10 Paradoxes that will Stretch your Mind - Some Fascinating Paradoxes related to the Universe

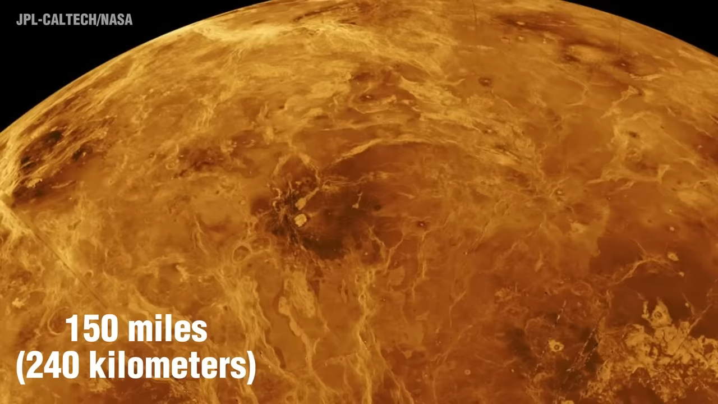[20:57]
The planet has far more volcanoes than any other in our solar system.
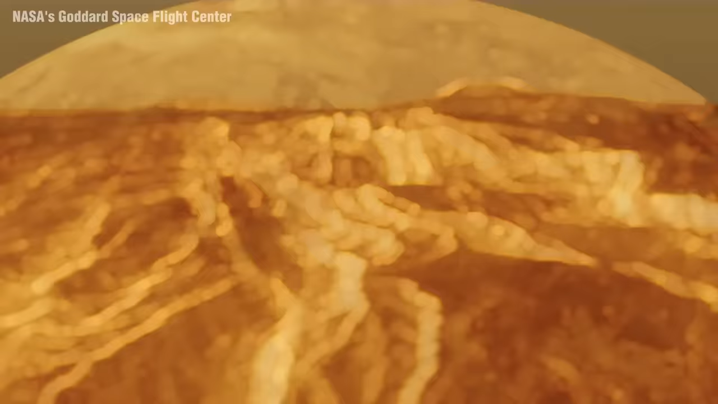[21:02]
However, there's currently no definitive evidence that these volcanoes are still active, although recent studies suggest that some may have erupted within the last few million years.
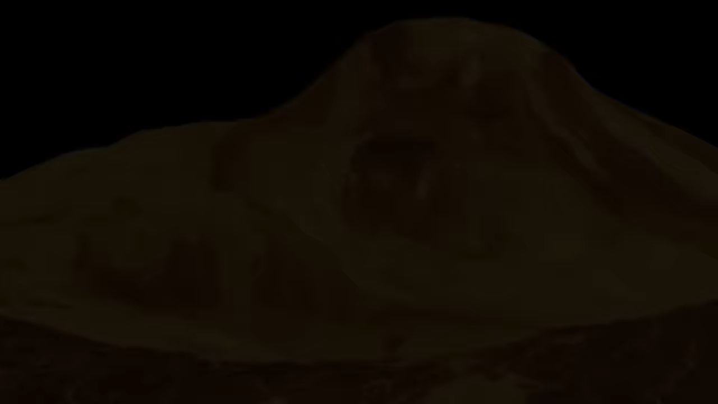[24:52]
Venus boasts the highest mountain in the solar system, Maxwell Montes, rising 20 kilometers,
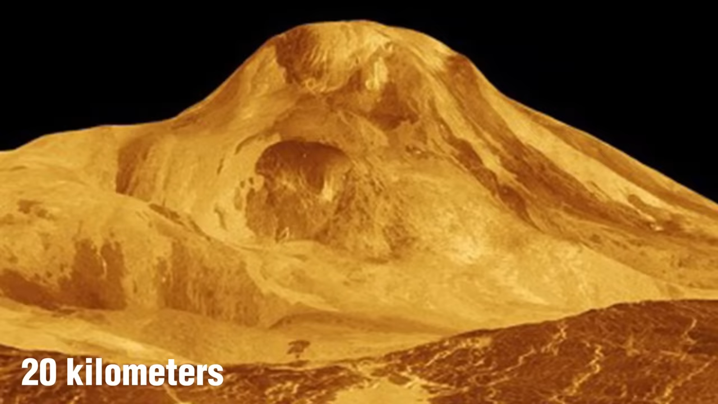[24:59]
about 12 miles above Venus's mean surface level.
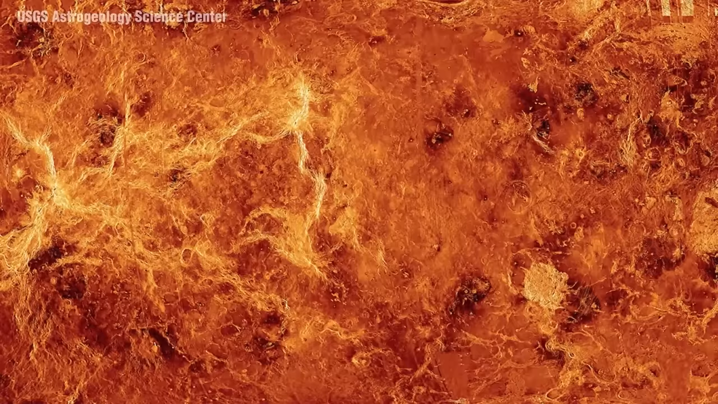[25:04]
The planet's surface is also marked by numerous impact craters, extensive lava flows,
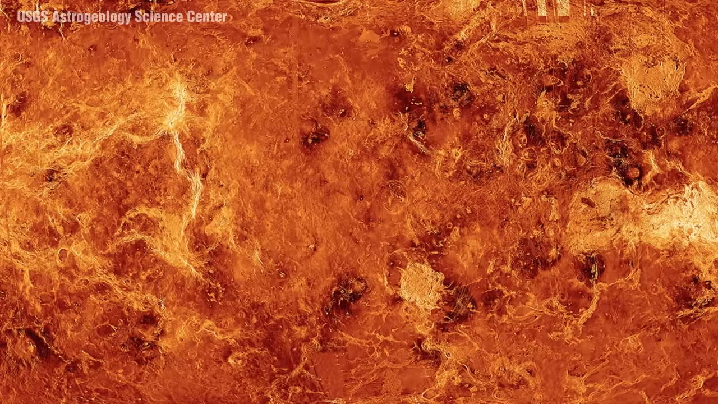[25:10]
and unique surface features like coronae, circular structures caused by the upwelling of hot material from the mantle and arachnoids,
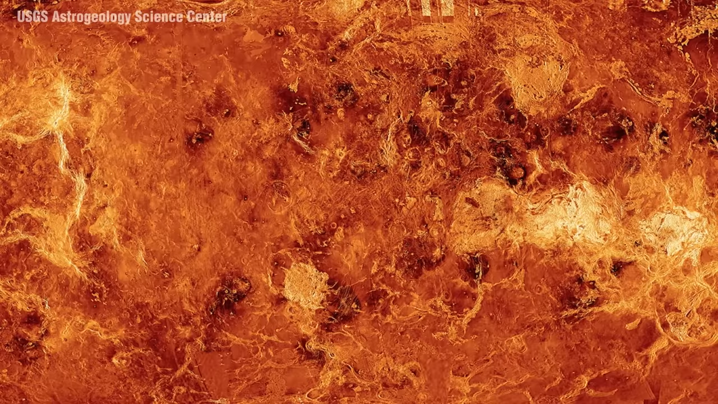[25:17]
circular structures with a complex pattern of fractures.
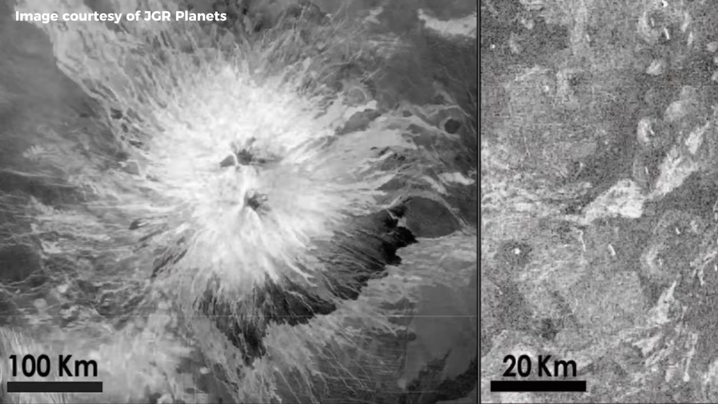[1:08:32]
Radar broke through Venus's thick clouds and showed volcanic formations all over the planet. These formations look a lot like the shield volcanoes on Earth.
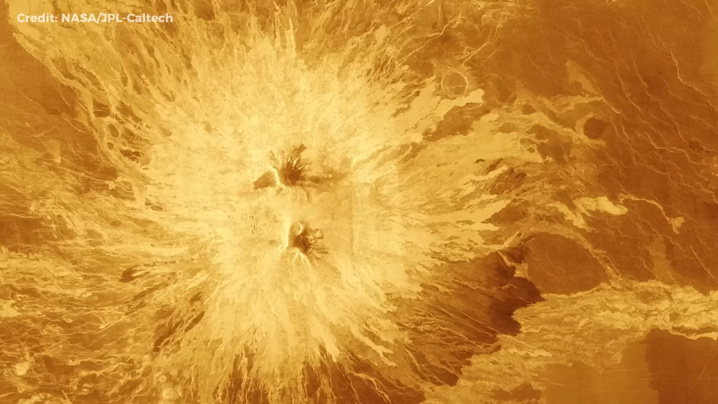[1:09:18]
In the past, Venus was home to volcanoes. We were astounded to see a picture of Venus for the first time. We discovered a cratered volcanic surface.